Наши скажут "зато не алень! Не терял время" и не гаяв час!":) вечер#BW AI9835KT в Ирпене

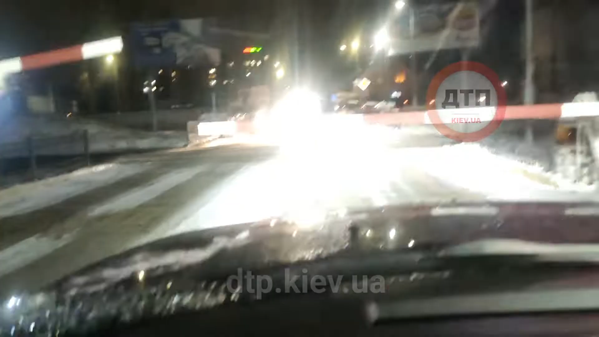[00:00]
Смотрим. Давай, давай, давай, давай, давай, пошел, пошел. Номер не по... номер только.